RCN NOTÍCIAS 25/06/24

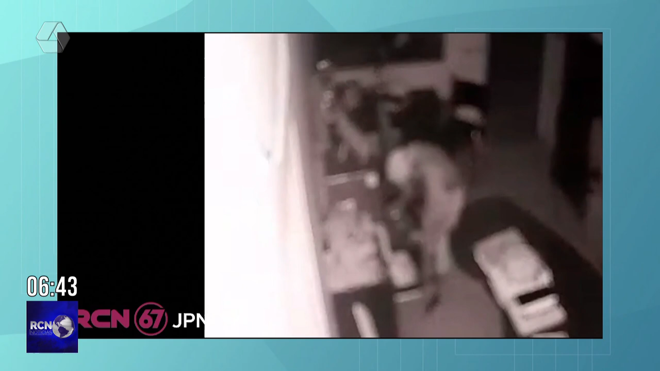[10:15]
E aí, esse daí ainda conseguiu levar os aparelhos, mesmo com o alarme sendo acionado, é lamentável, né, gente? Prejuízo para o comerciante, é muito, olha, eles entram de cara limpa, estão nem aí, não estão nem aí.